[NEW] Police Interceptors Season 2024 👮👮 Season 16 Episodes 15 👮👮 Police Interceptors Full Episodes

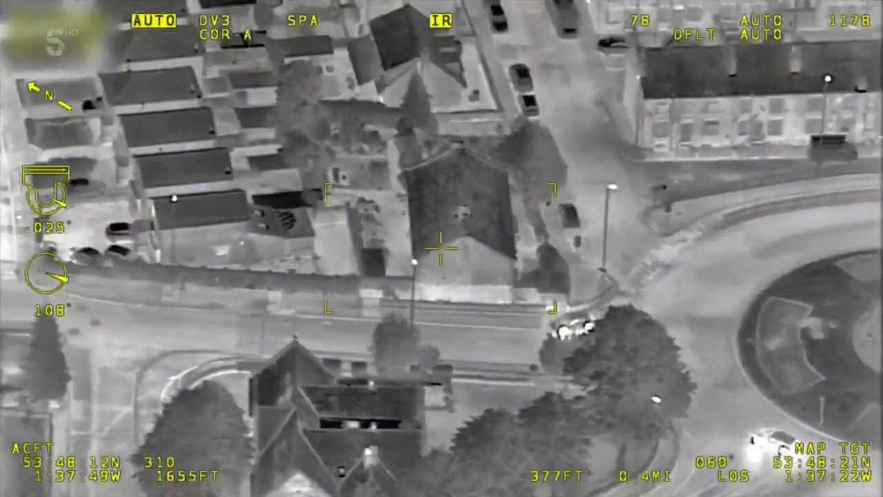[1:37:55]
Yeah, we've got helicopter and units now. We just need to try and get to. Fed in the direction that we're got the stinger sights. Guys, they were way down a side upstream with the stinger on back in the road.
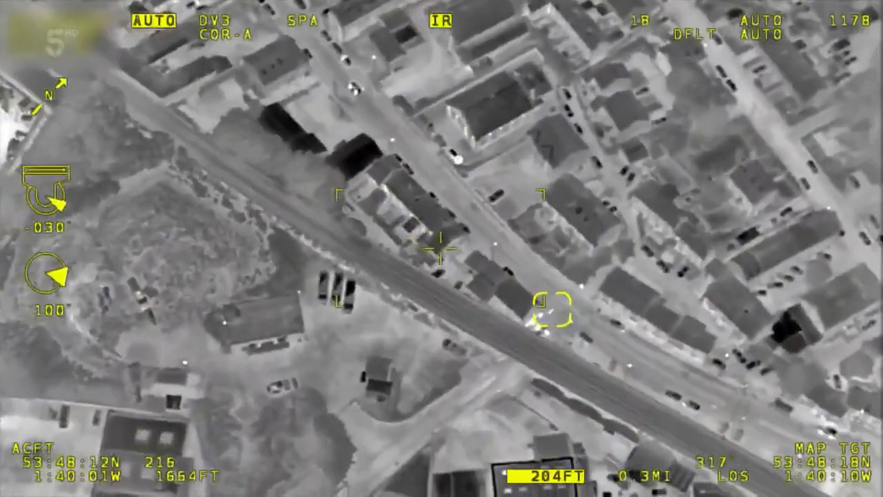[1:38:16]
Determined to put a stop to this pursuit, the interceptors are laying down a gauntlet of three stingers. It's coming towards you, I think. Stinger one is in place.
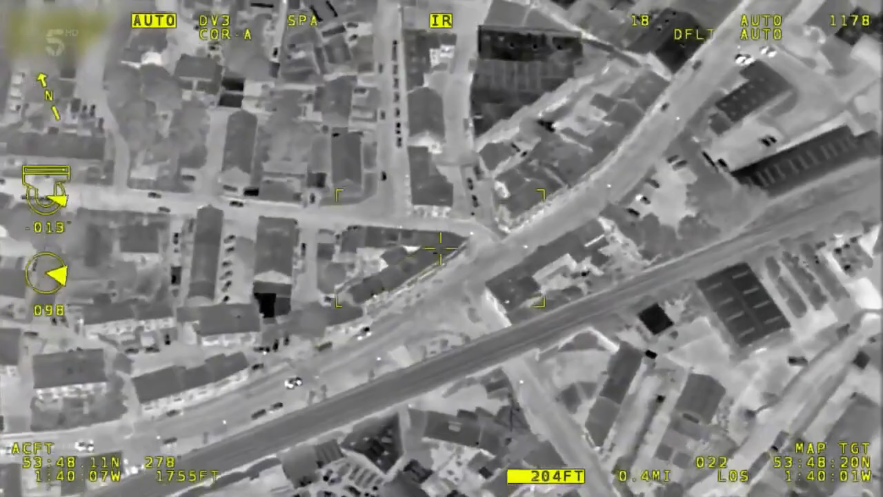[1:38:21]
The first sting is textbook. Just seconds later, Stinger 2 misses by inches.
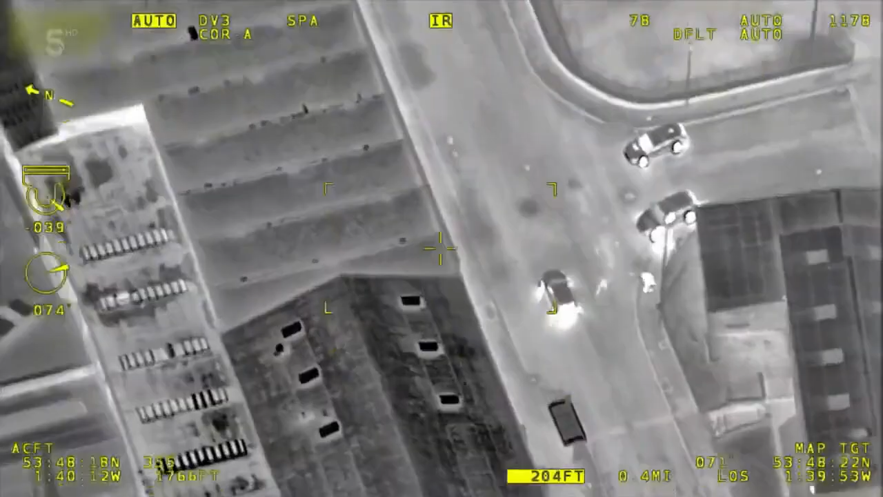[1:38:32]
But the damage is already done. He's definitely got a rear offside blowout. One tyre is in tatters. Smell it, can't you? But the three-wheeler ploughs on. Straight through red. He's struggling now, he's speed reducing, it's about zero. It's about to reduce some more.
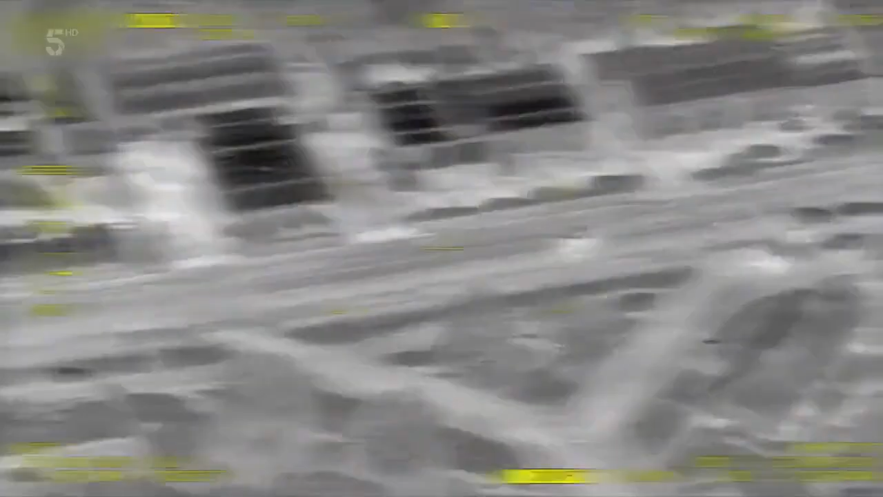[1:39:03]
Stinger 3 bites. 6-2, vehicle's still up, and I think it's got all four out now.
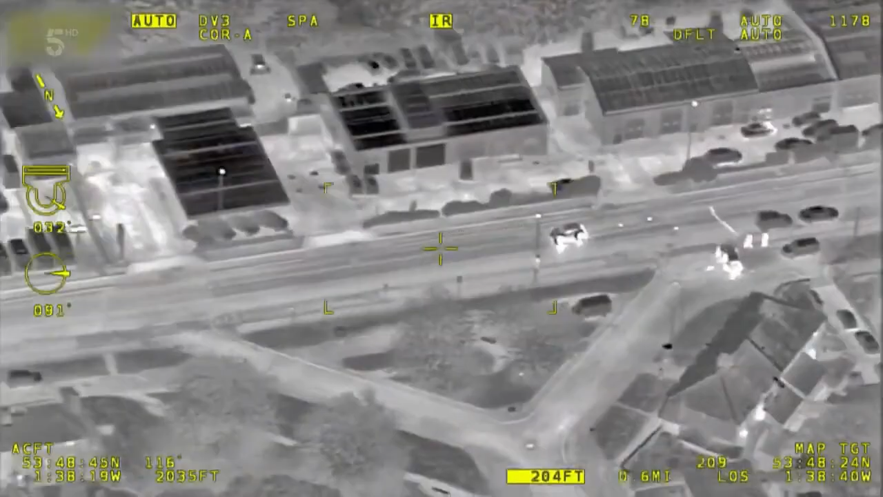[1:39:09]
Even with four tyres of their brand new Audi shredded, the driver carries on carving up the streets. If we did a movement up on him very shortly, speed is reducing to 6-0.
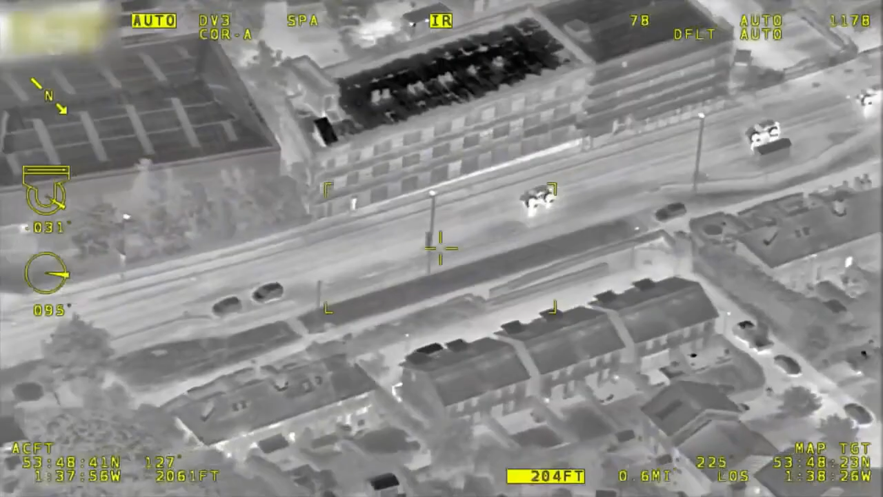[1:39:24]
There's no choice but to put the brakes on for him with a T-pack. We've got three box engines behind it.
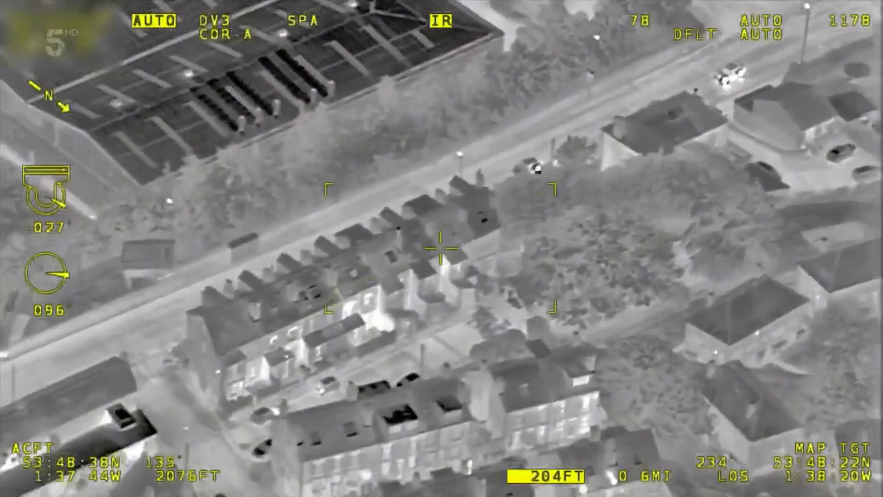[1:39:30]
6-2 on me, then, if we can move forward, if you go through this junction. Let's try and get round him now.
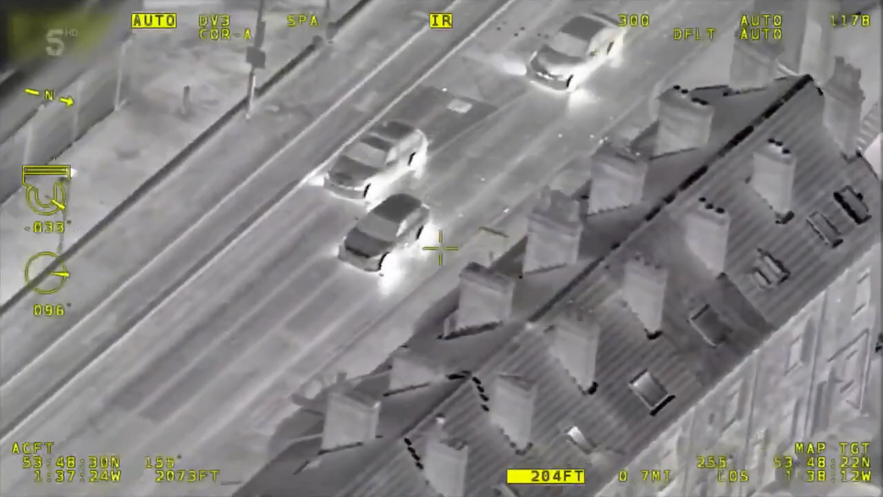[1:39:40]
He's wrapped up and boxed in.
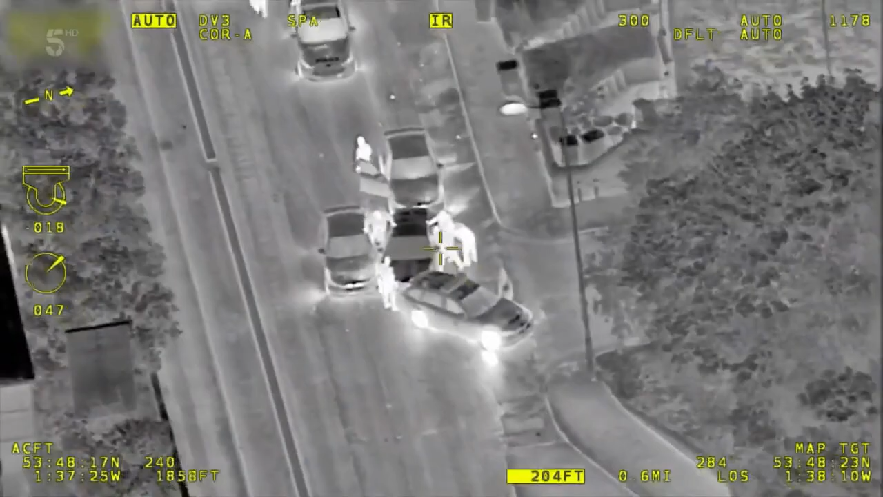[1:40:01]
Get your hands towards me! Give me the hand now!
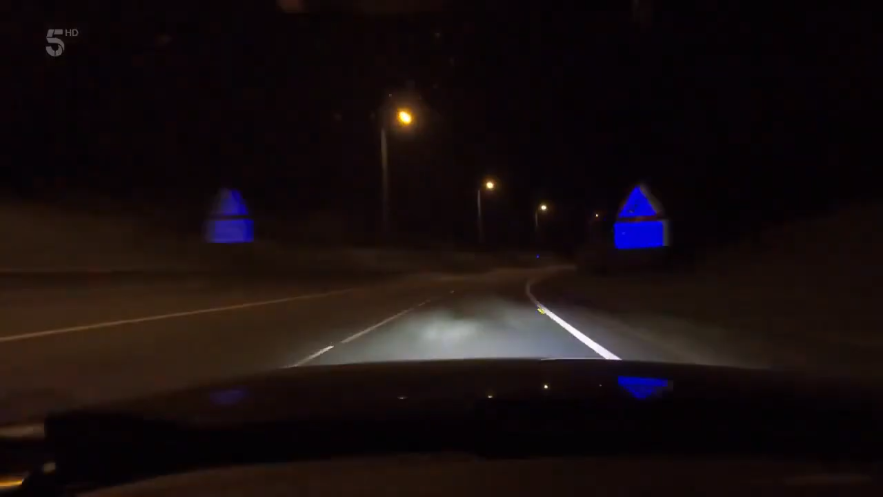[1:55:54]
a black Skoda Yeti. Tonight, the cars crept onto the Interceptors patch.
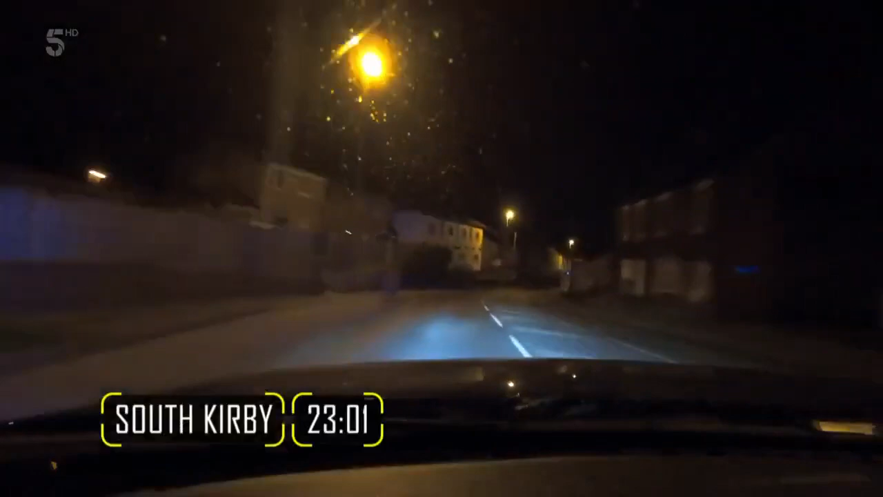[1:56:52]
Just in South Kirby. There's been a sighting. How far are we behind it? What's the time on it? Literally seconds ago. The Skoda Yeti is close by. I see him. Just see if he's seen a black car. I see him. Have you seen a black car come through here, mate? Awesome.
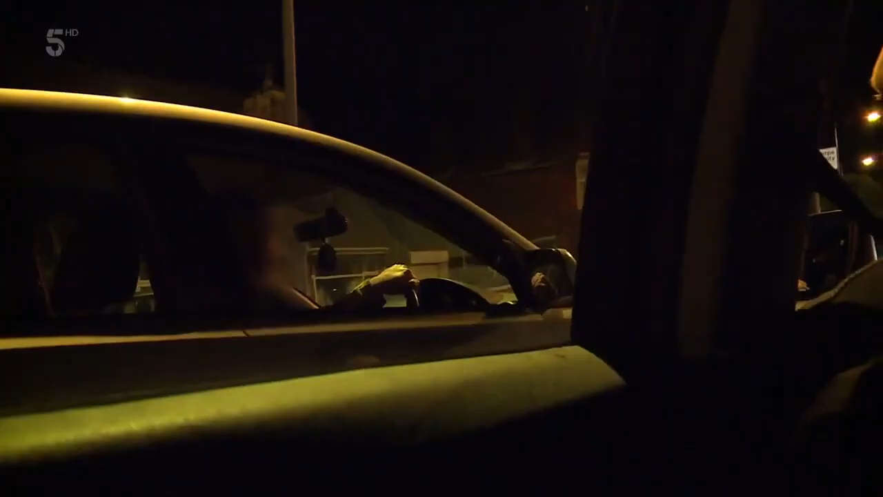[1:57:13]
Nothing in front of you. Right. No problem. Right. Choices are, right, we'll go into this estate here or we'll go straight through. So I reckon we'll go back and go Kirby Green and just down that way, because I don't think it's it this way. Following his instinct, Gav spins around. Ooh, hang on. This might be it.
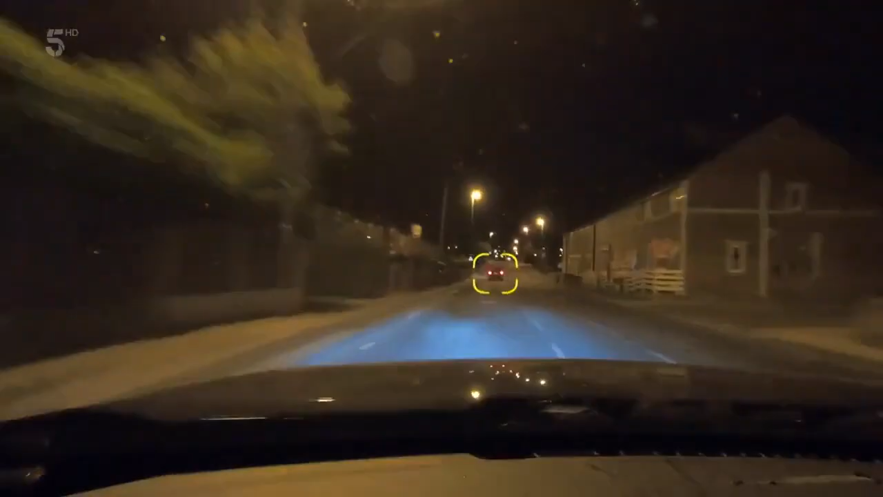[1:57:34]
This is it. It's in front. We're in. This is it, mate. Yeah, it's here. It's here. They've spotted the Yeti crawling through the streets. X-ray Romeo 6-4. We've got that stolen. We're behind it, Minthorpe Lane. X-ray Romeo 6-4. If you can get other units.
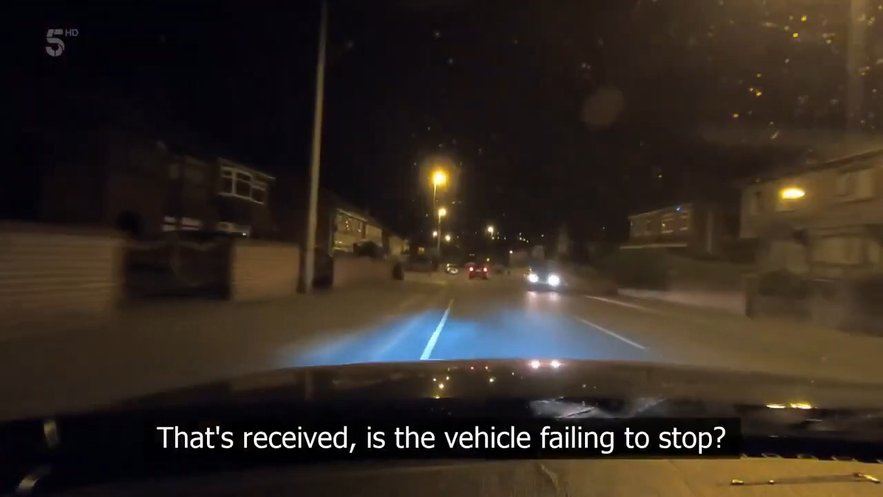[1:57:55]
It's not aware of an plane. Negative, we're in a plane car. It's not aware of our position.